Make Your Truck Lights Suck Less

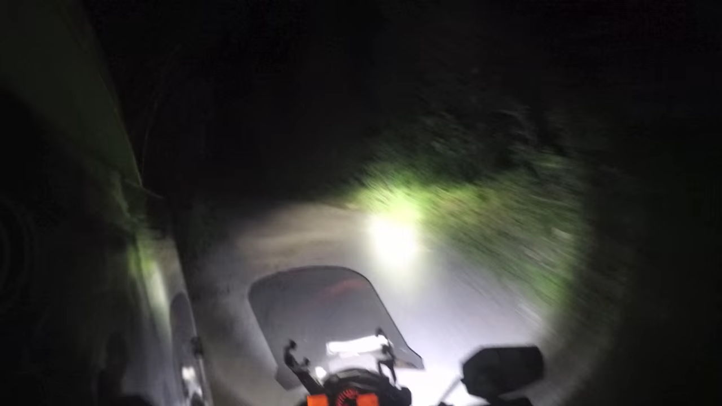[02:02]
I think these peripheral lights are really important. These outboard lights are actually aimed like this one's kind of aimed this way. And this passenger side one is aimed a little bit to the right. That helps me spot game, or at least potential, you know, roadkill. I'm going to roll in footage as I'm driving, show you what these lights look like at night.